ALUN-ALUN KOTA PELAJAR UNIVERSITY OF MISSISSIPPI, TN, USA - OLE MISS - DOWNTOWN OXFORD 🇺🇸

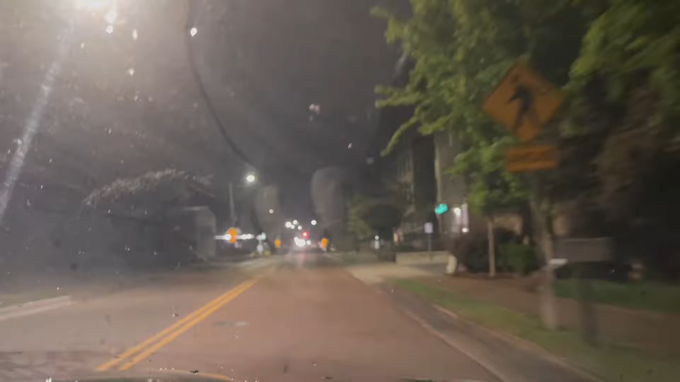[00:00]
sama Gael ini lagi mau jalan-jalan ke Downtown nih, lihat.
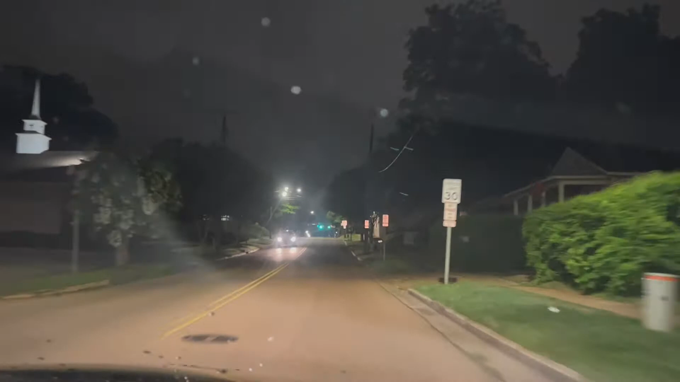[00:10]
Ya, ada Downtown ya, all fog ya. Kayak apa nih? Di sini kalau situasinya tuh ya kayak malam-malam kayak gini ya, Bro ya. Ya, kalau di Kuta kayak di Popis nih. Iya. Situasinya. Wih, udah ada nih bocil nih. Oh, si bocil ya. Di sini ada panggilannya kalau sama Indonesia mahasiswa dipanggil boncil. Apa sih kata boncil? Bocil. Oh, bocil. Bocah cilik.